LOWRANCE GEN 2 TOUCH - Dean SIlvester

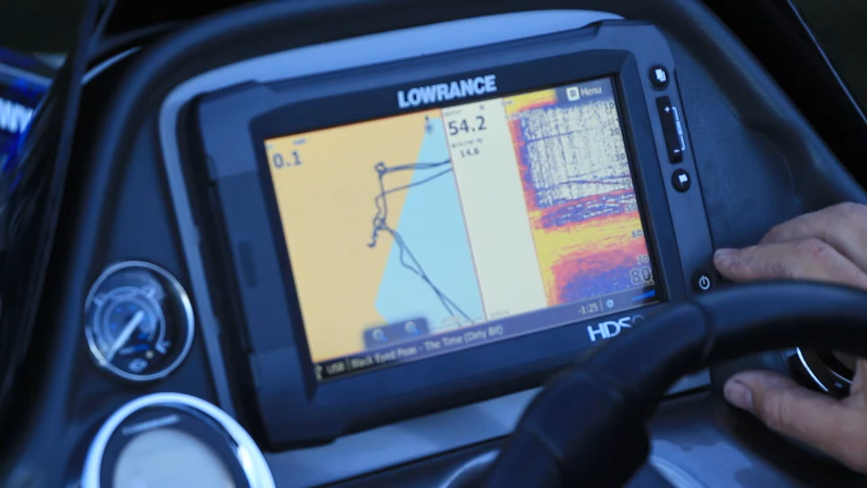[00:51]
Changing pages is quite easy, so if I just want to run plain sonar, press this little button up here, go to your sonar page, full screen of sonar.
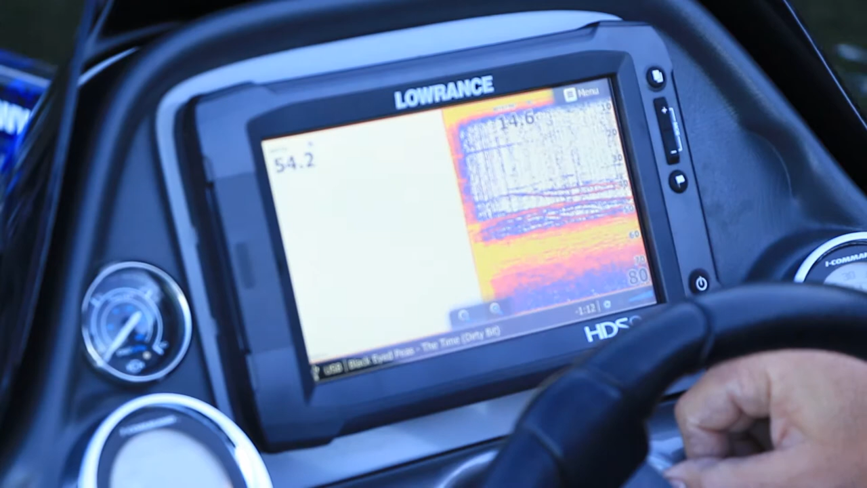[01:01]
Similarly, structure or chart. There you go.
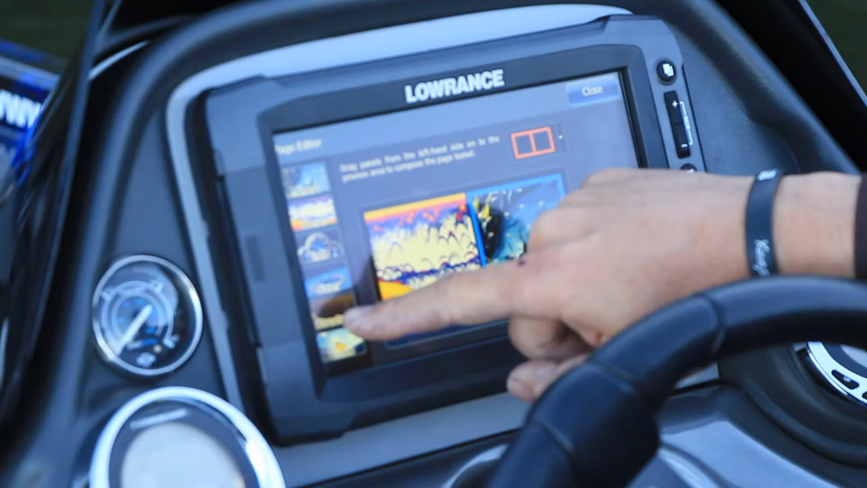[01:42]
It's got the three like that.
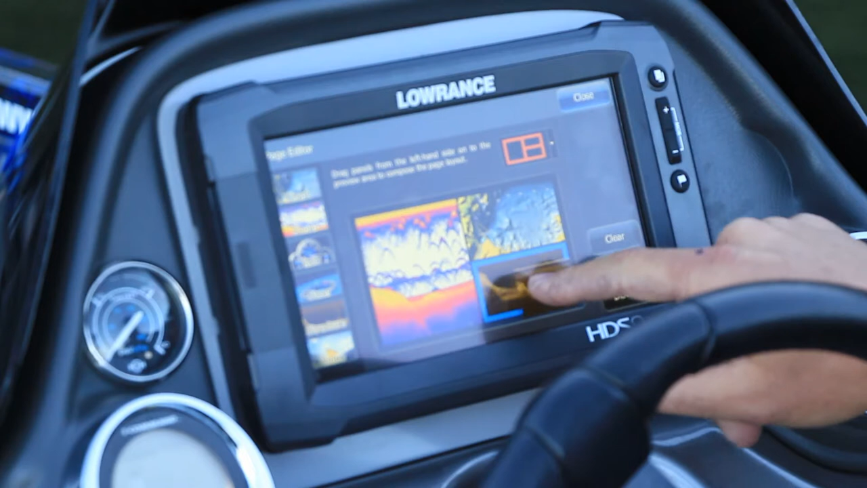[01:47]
Say I want structure to be my main one, drag it across that way, there you go. Save, there it is.
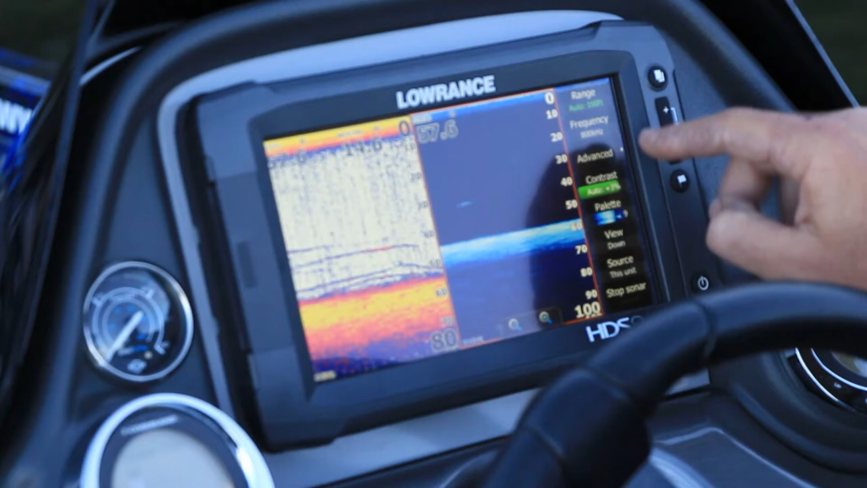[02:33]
With your menu, menu's up the top right corner. You want menu for the structure, active window, there's all that stuff. There's an added window up the top. You can drag down. There's all your controls, frequency, contrast, palette colours. Similarly, if you push that, now you're controlling, now you've got your menu for the sonar.
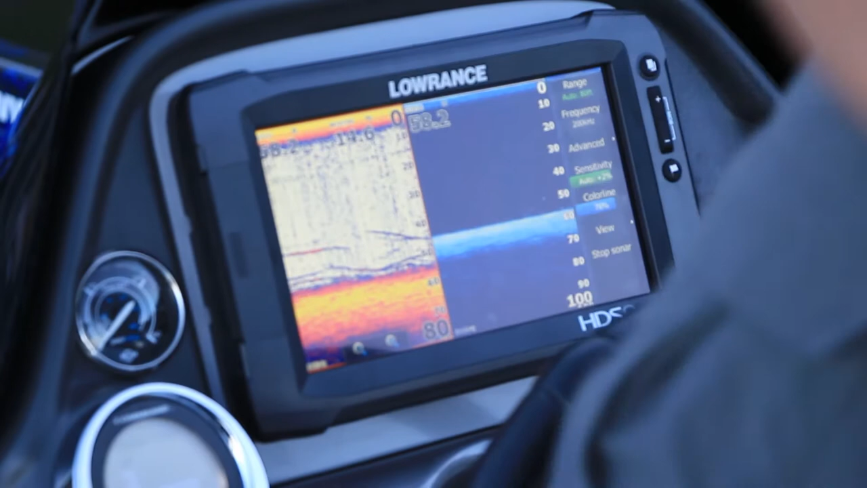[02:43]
Mark's on. He's not a bad fish either. Yeah? Good work. There we go. Look at that.